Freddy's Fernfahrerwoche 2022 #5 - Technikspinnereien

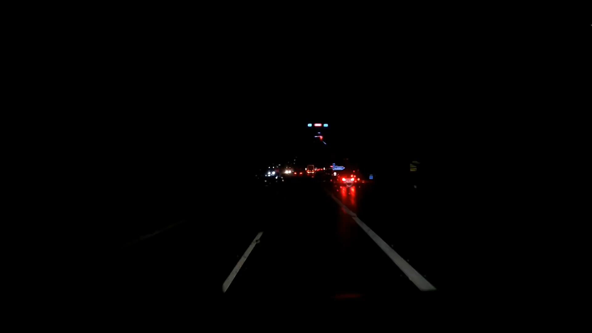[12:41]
Da ist ja schon an Nürnberg vorbei! Es war vorhin ziemlich schneemäßig, da habe ich gedacht, ich fahre jetzt mal noch so weit wie es geht! Leider hat es jetzt aufgedacht, es hat plus 3 Grad, einfach mal das entspannen kann! Ja, jetzt habe ich noch eine halbe Stunde in der Zeit! Ihr kennt das Spielchen! Vorhin auf der 3... Ey, um 17 Uhr waren schon die Parkplätze voll! Also in der Ende waren sie... Es kommt hier Aura! Da gucke ich mal, ob ich noch was kriege! Ansonsten ist von hier nochmal in... Ja, 27 Kilometer!
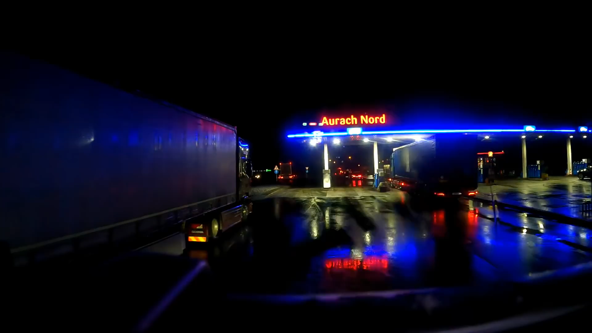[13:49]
Ja, da drüben wäre noch was gewesen! Aha!
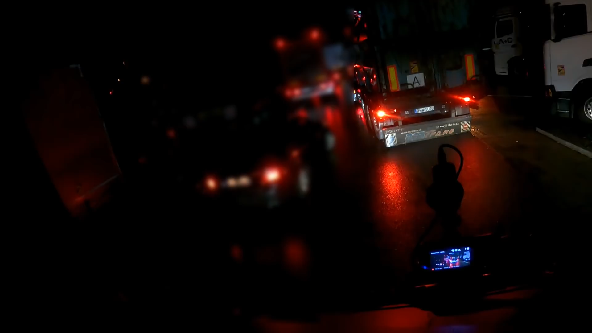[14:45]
Da stehen ja alle! Und der muss sich dann da irgendwie rumdrücken! Am vorne durchdrängen! Um dann zu merken, geht doch nicht!
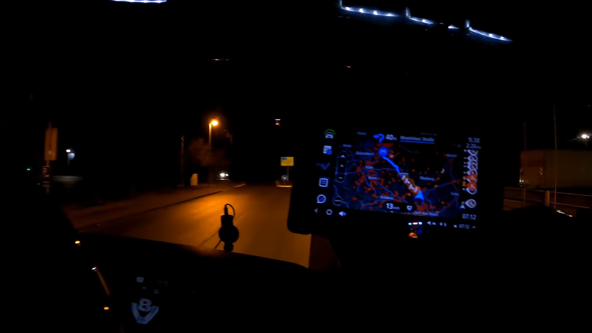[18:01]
Ah, hier ist übrigens jetzt diese gesperrte Brücke hier oben. Und dann geht gleich die Jammerrei weiter.